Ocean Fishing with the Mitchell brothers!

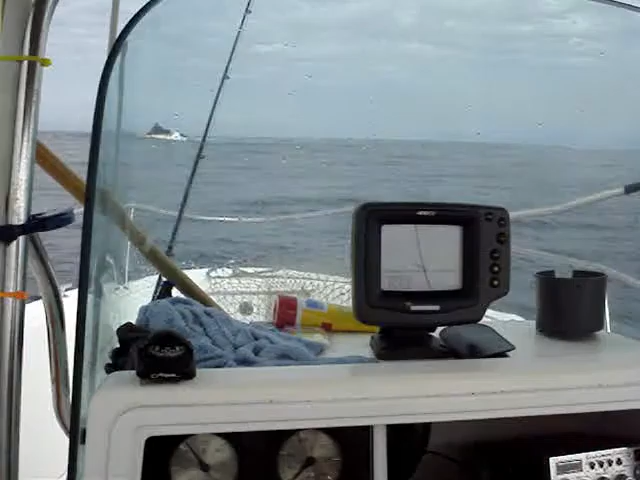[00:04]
Okay, it's on. Tony's here. Yeah, we're out in Crest City. We're going to do some hot fishing here. And so far the screen, there's the fishing screen right there.
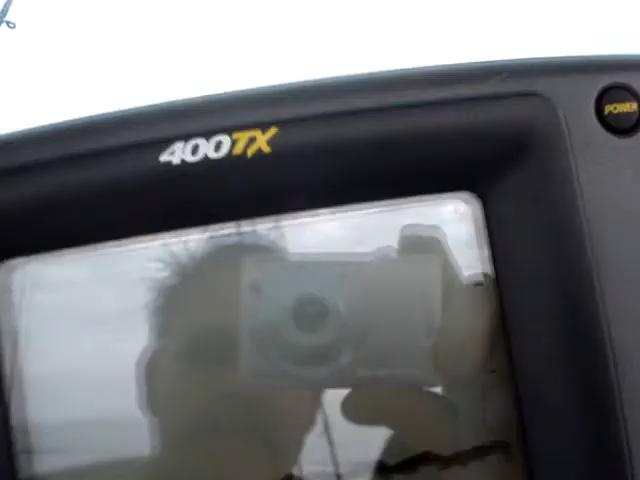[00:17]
I'm going to show you how the fish start showing up.
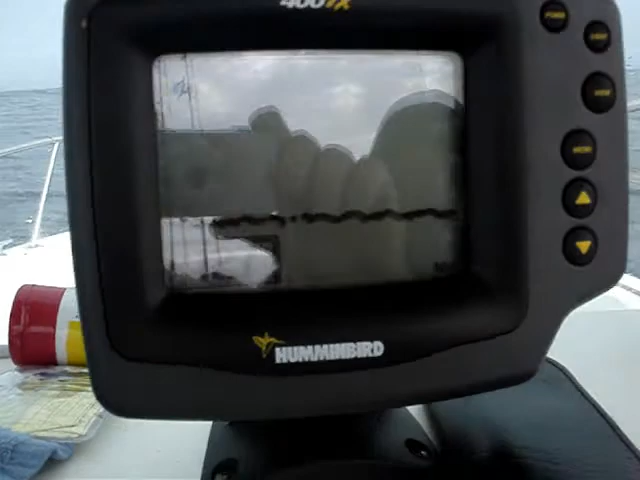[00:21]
And what's going on? Oh, we've got a few fishes. Oh, come on, show me where you are. Nosing up, we've got some new instruction.
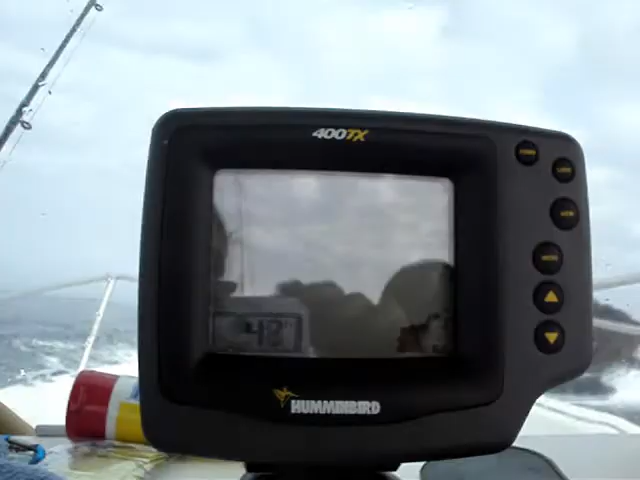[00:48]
We'll be on in a minute. Let's get the screen. Straight on.